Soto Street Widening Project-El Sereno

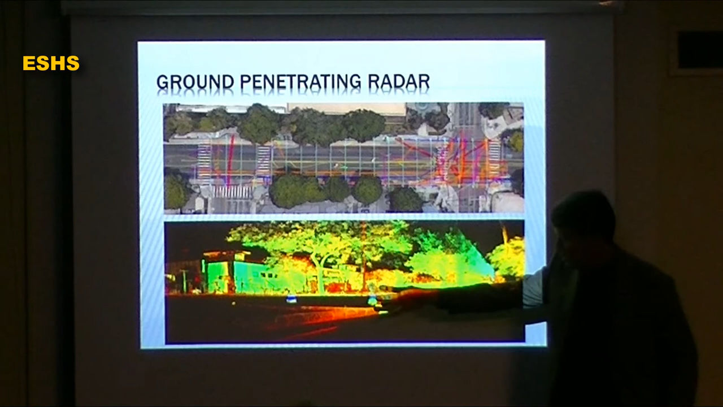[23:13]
right down from the Disney Concert Hall. So this is an actual layout of all the, everything is underground, and it can be very, very congested. And so this is kind of what that GPR, ground penetrating radar, starts to give us as a way of just. And then InfoWorks is something, you can take an aerial photograph, and you can basically put a simulation on it of your project.